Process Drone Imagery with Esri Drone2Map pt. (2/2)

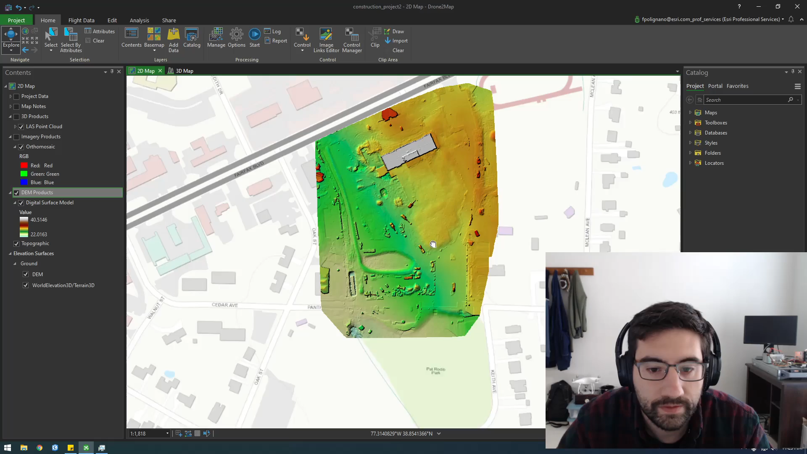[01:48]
So I turn that off and yeah, so we have a nice dem That's awesome
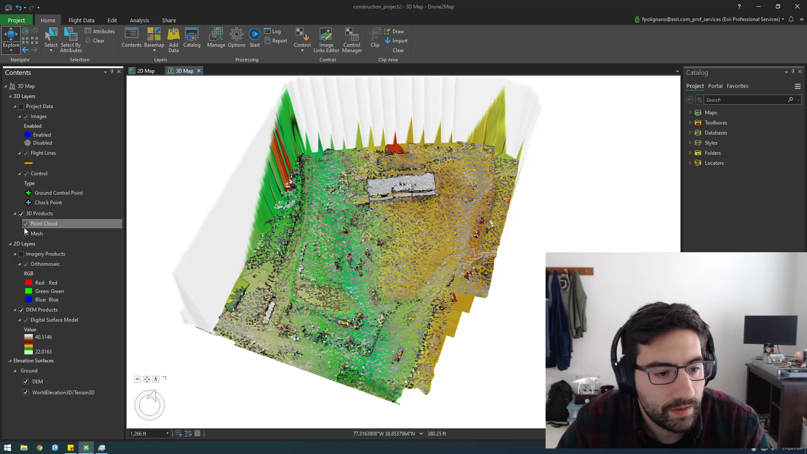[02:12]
Turn it off the dem products and I'm going to turn off the elevation surfaces and here we go. Here's our mesh and You remember how I said I didn't fly this with the enhanced 3d so it doesn't look in the best because I didn't fly the flight with the